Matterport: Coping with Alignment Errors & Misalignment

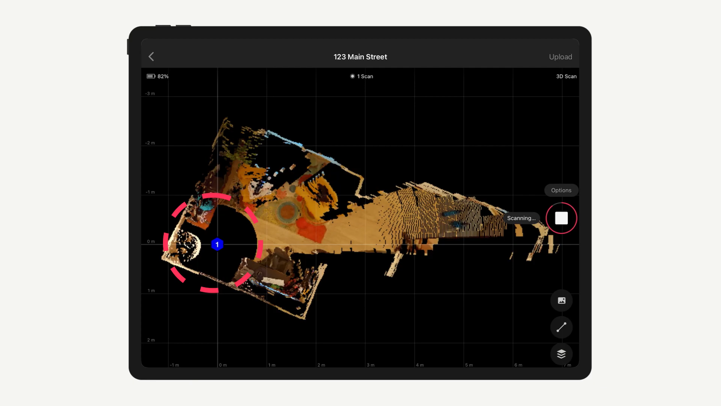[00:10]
Every 3D scan you capture with a supported camera is aligned or placed in the proper location relative to other scans.
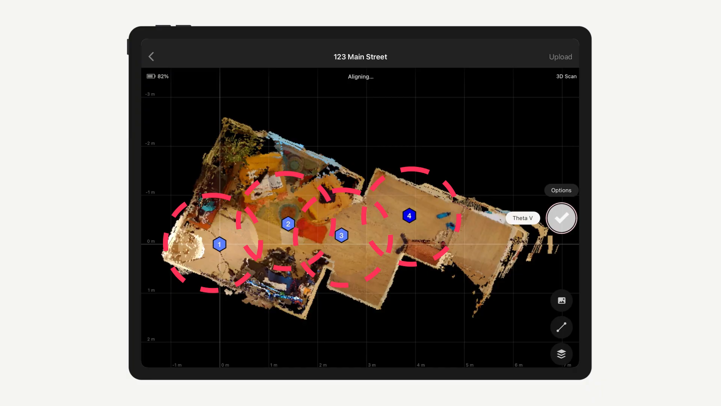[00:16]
Alignment uses the 3D depth data and 2D panel data gathered from each scan. And alignment can only be successful when there's enough overlapping scan data.
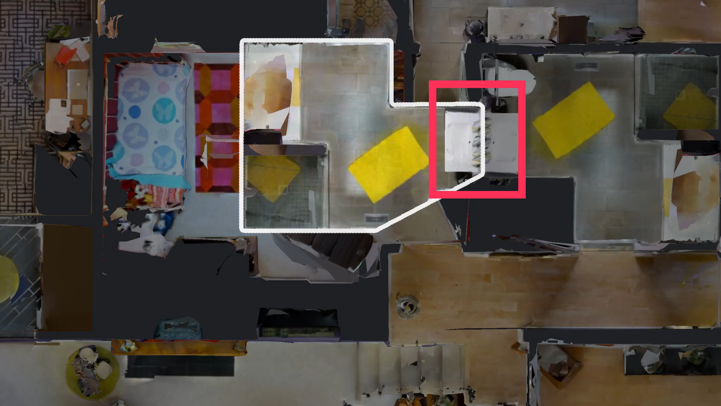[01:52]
You may also see a low overlap message.
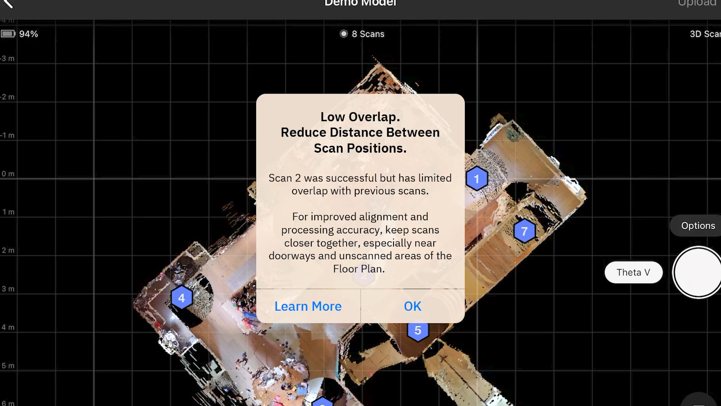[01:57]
This only means there aren't very many overlapping alignment points,
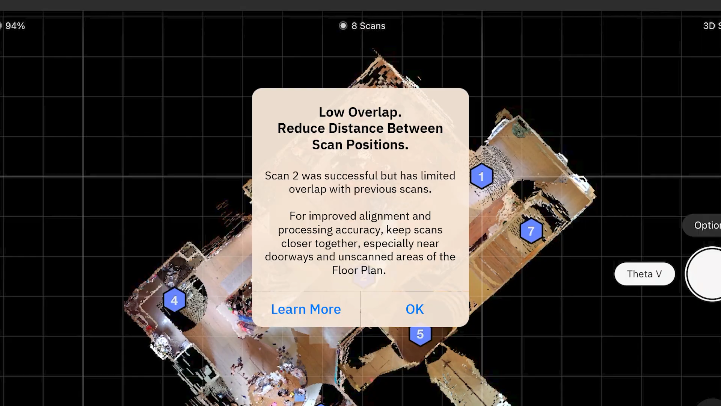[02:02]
either due to having too much ambient sunlight or the distance between scan positions. But the app was still able to make a connection.
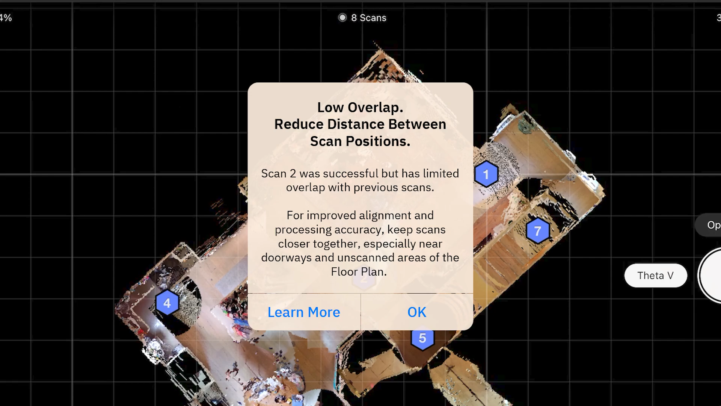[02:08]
In this case, it's important to confirm the scan was correctly placed in the preview window,
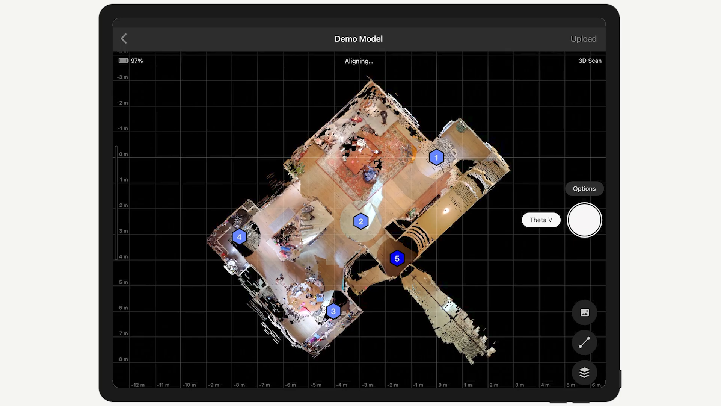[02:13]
also known as the minimap, before you move on.
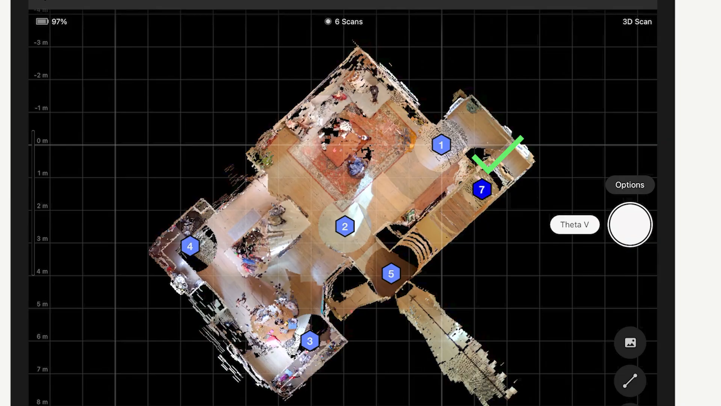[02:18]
Misalignments are much harder to spot than a no alignment or low overlap error because there is no error message.
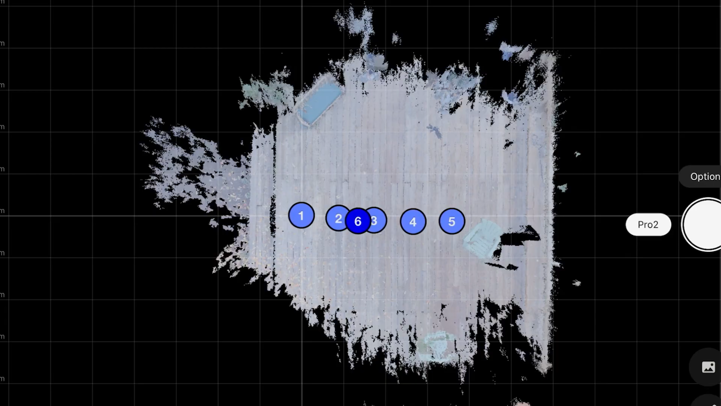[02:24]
A misalignment can be spotted when a new scan is misplaced in the minimap.